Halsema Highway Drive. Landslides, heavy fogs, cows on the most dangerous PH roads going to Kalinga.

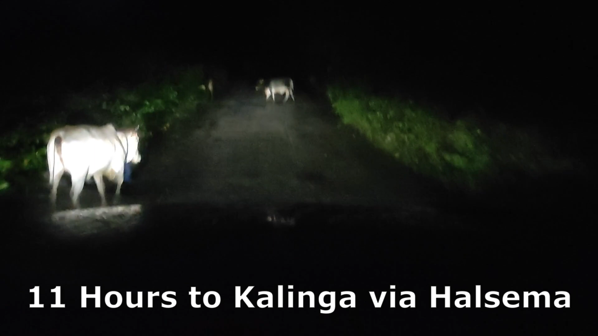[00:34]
Marami pa, oh. Hello mga kasenyo, naandito tayo ngayon sa Pangasinan and we're going on a road trip.